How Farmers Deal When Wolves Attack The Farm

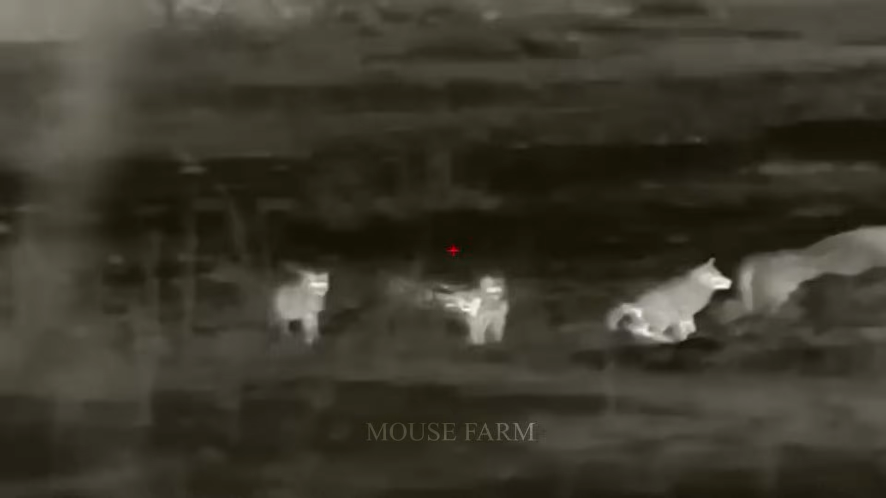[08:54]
The use of heat lamps is an important factor in hunting coyotes at night.
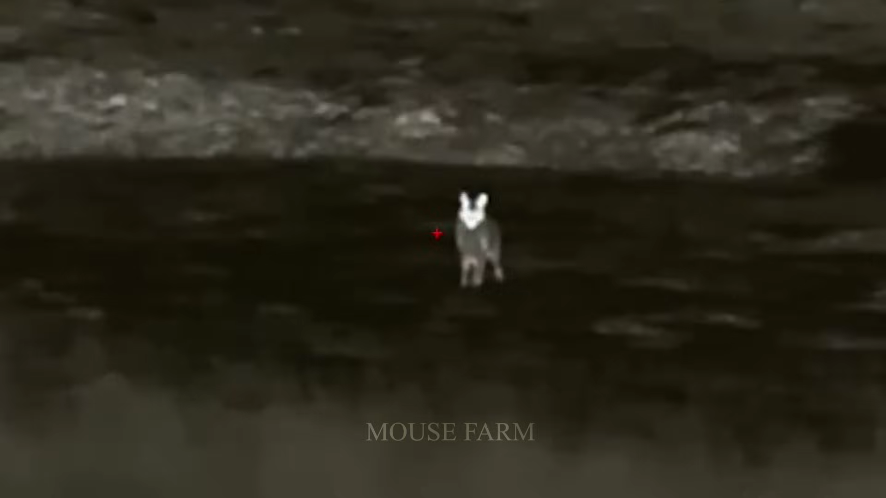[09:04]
Binocular heat lamps are small in size and easy to carry,
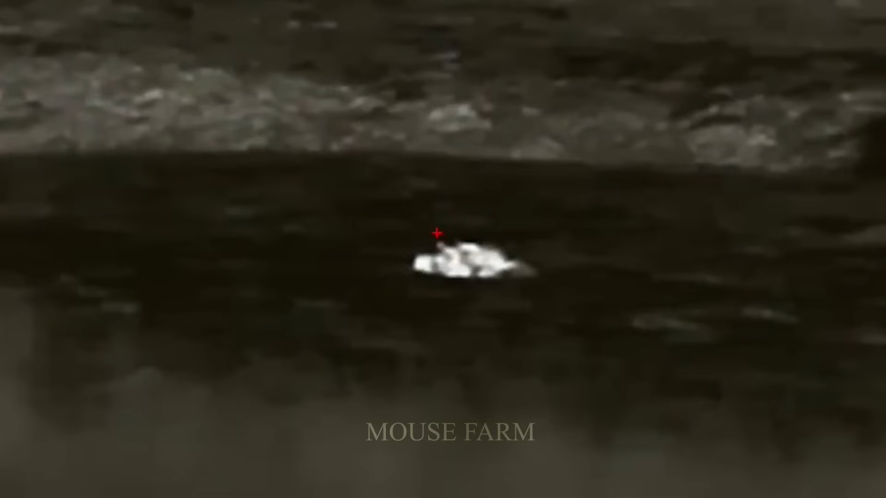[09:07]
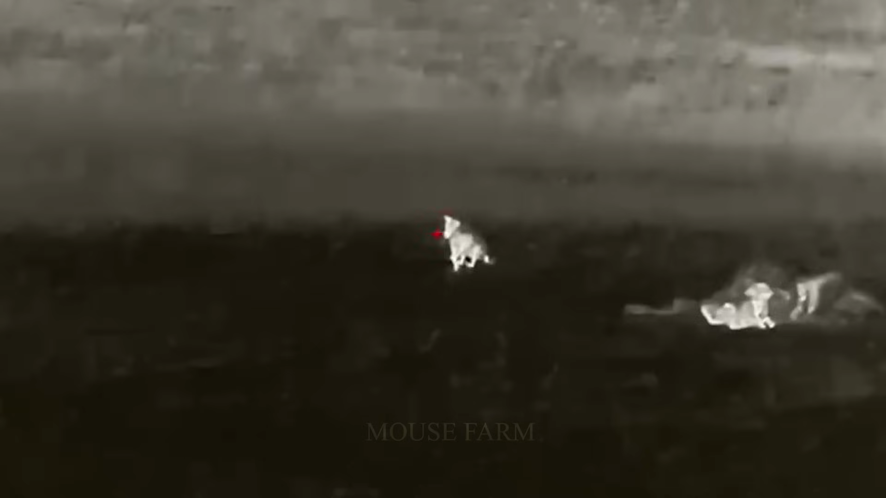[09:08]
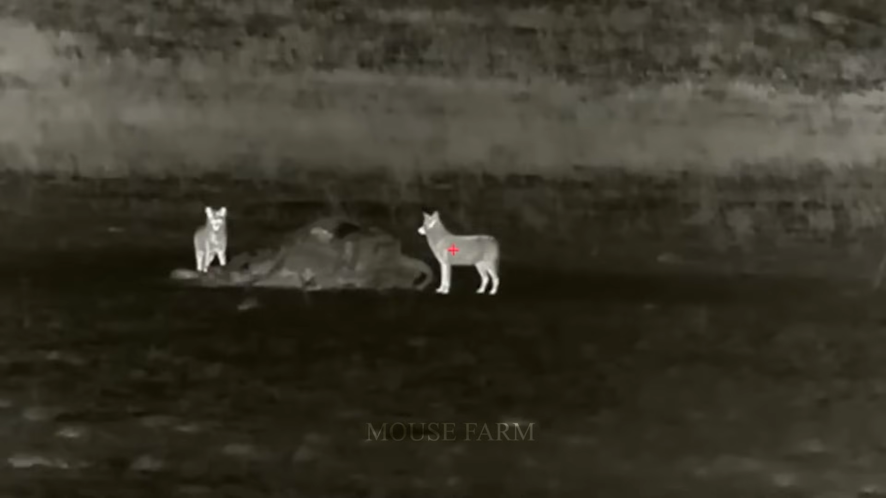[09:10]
while binocular heat lamps have a wide field of view to help hunters observe targets more easily.
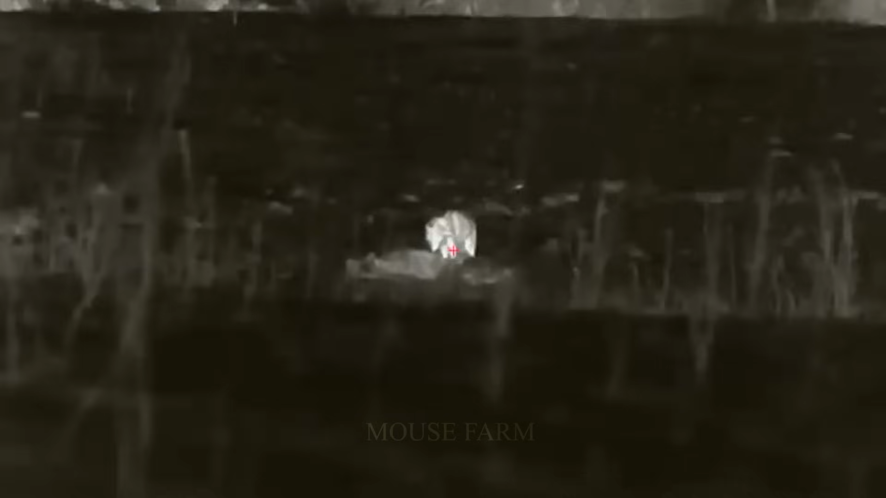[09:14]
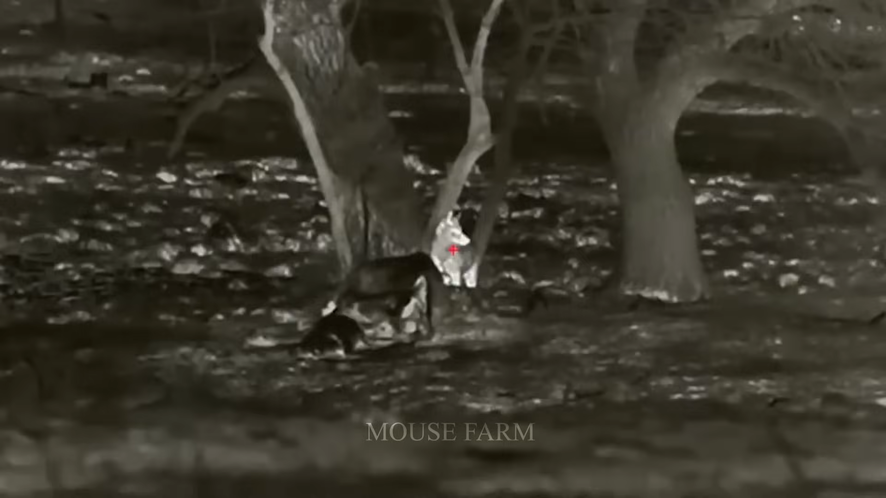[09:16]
Binocular heat lamps have long-range pigeons suitable for observing targets at a distance.